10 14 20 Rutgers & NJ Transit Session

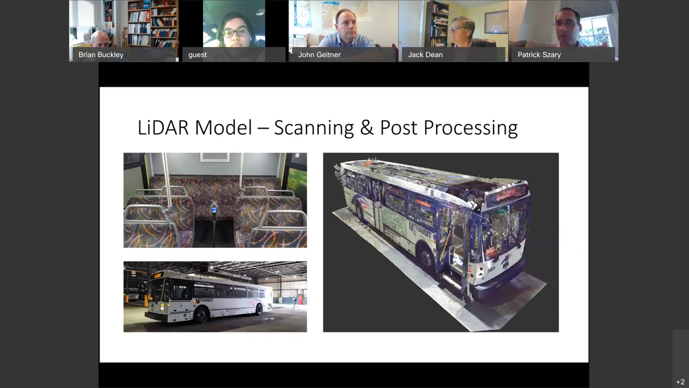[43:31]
And once again, we're talking about the shadowing effect of the lights. Really, we wanted to go and create this virtual model so that, you know, we can't see UV light. So how do we figure out what is shadowed and what isn't if we can't see it? So we went back to the office with all this data after scanning the buses, and we modeled all different locations where you could put the UV lights and try to determine what would receive shading and what wouldn't receive shading. And for the purposes of this model, we ignored reflections. You know, we weren't really sure how much UV light would reflect.
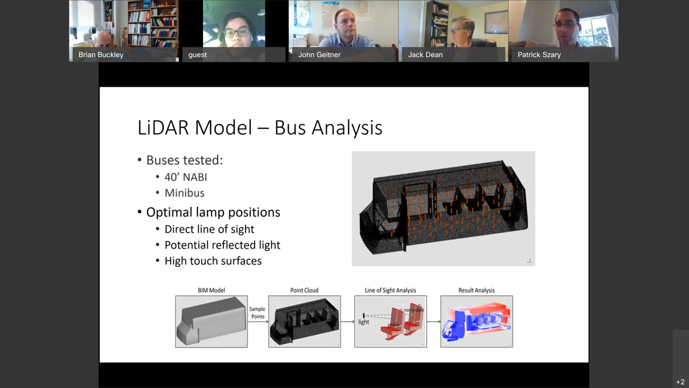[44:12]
We know it gets absorbed by things like glass and air and humidity. So we said, well, let's just focus on the direct line of sight. Where could we position lights within the bus so we can determine what gets shadowed and what doesn't? Once again, we can't see the light, so we had to figure out a way to do this. So we ran the models, and, you know, jumping way ahead,